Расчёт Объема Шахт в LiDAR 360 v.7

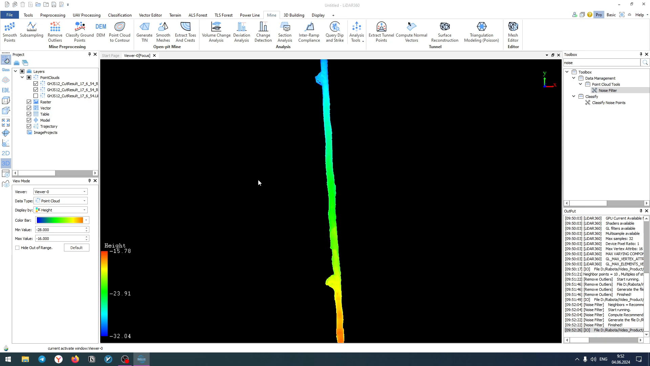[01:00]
Также добавляем данные и на этом этапе можно считать, что мы закончили подготовку инструментами, которые не входили в основу модуля Mine. Далее нам необходимо работать именно с ними. Сначала мы можем извлечь наш контур туннеля. Для этого необходимо выбрать облако точек, которое считается подготовленным у нас в проекте.
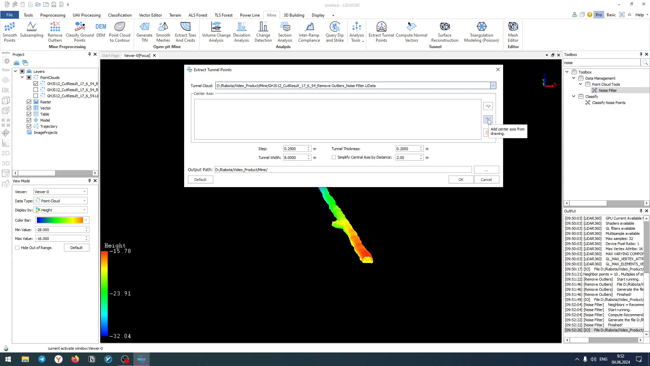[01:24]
И также можно добавить, либо вручную нарисовать его осевую линию. После чего в соответствии с драметрами, указанными ниже, такими как шаг,
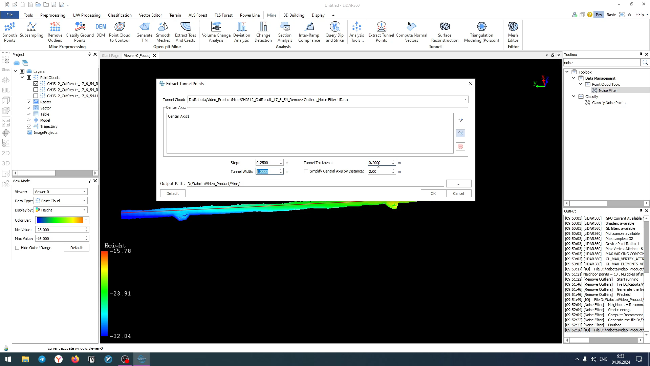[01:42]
ширина туннеля и толщина туннеля, будет обработана облако точек и изменена геометрия туннеля.
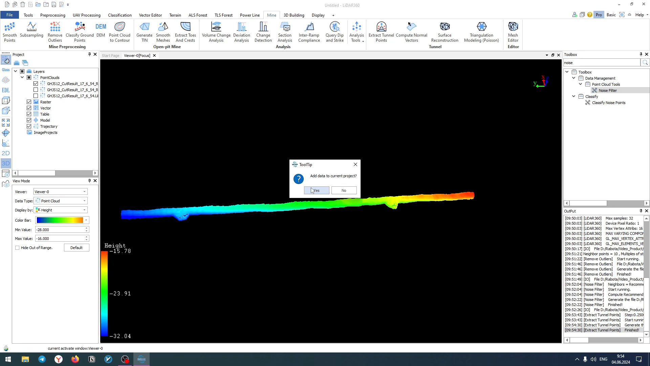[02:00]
Далее мы также добавляем данные в проект и можем увидеть, как изменилось наше облако точек. Мы видим, что в соответствии с удаленностью
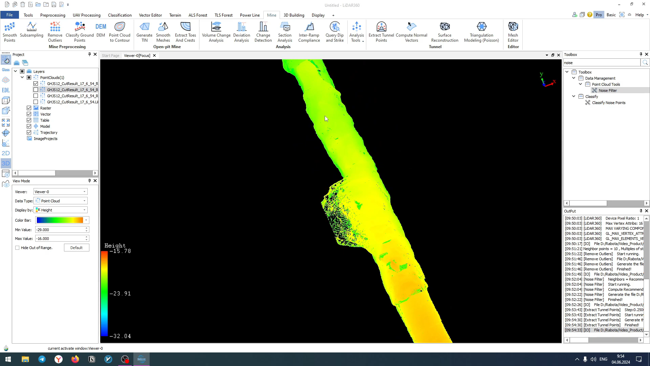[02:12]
от нашей осевой линии были обрезаны камеры. Мы можем использовать, либо не использовать эти данные в зависимости от необходимости расчета каких-то прилегающих элементов,
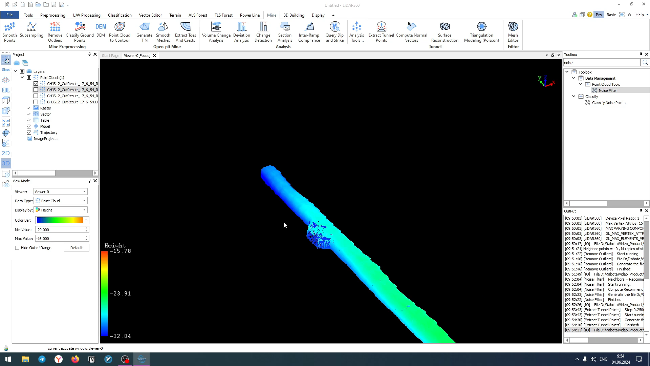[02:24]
либо если это сложные системы ходов. После чего нам необходимо рассчитать в нормале. Здесь мы также выбираем интересующие нас облако точек и запускаем процедуру.
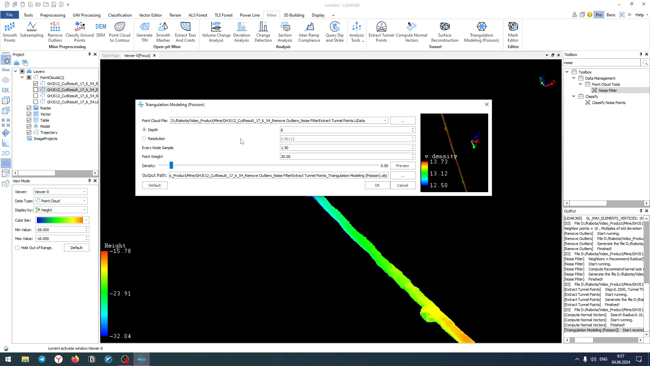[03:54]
как будет построена наша модель на основе облака точек. После чего мы можем нажать ОК, и модель будет добавлена в проект. Подробнее с параметрами и их значениями вы можете ознакомиться в мануале Клидара 360.
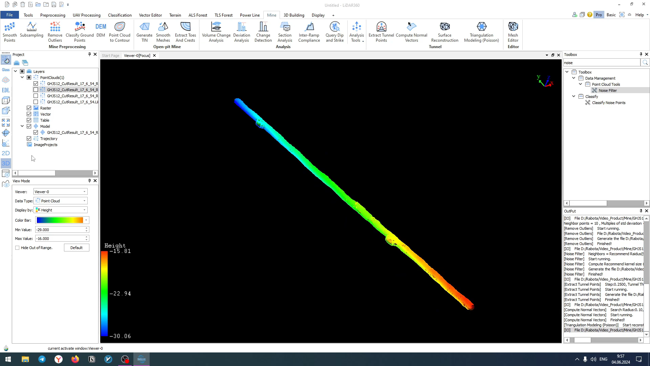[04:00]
Добавляем данные и можем скрыть наше облако точек. Мы получаем закрытую полигональную модель. Важно, что она закрыта, потому что при расчете объемов это принципиальная характеристика, которая обязательно должна быть у модели, потому что иначе в расчет не пойдет. Мы добавляем нашу модель в инструмент расчета объемов и нажимаем ОК.
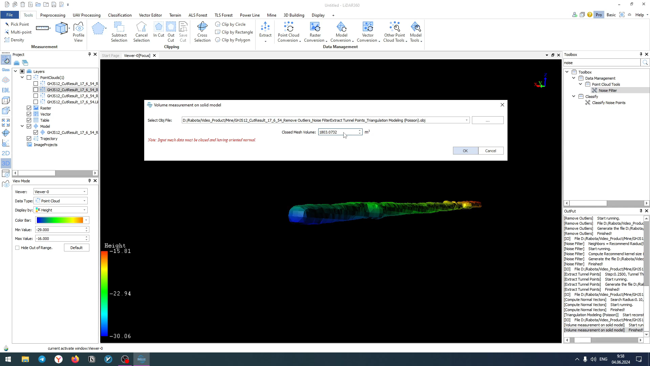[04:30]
После чего мы получаем итоговый объем нашего участка туннеля.